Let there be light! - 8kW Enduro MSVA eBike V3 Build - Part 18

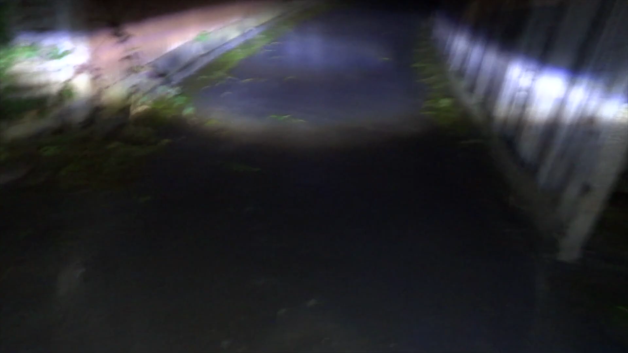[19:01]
pretty bright in the high beam goes really far really excellent actually so it's turned off so i don't blind anyone uh indicators for the back and everything